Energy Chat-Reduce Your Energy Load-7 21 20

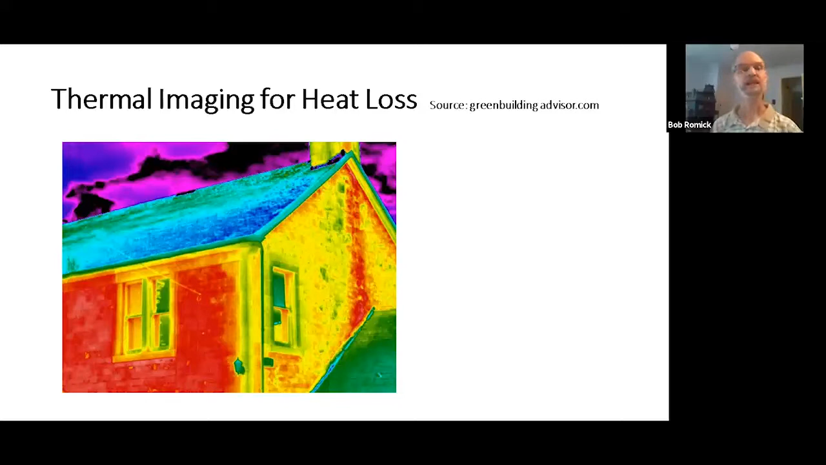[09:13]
The auditor will walk around with you with the thermal camera. Look at your walls, look at your windows, look at your ceiling. He can tell exactly where there might be insulation missing, where there might be issues with your home. Now how do I sign up for one of these great energy audits?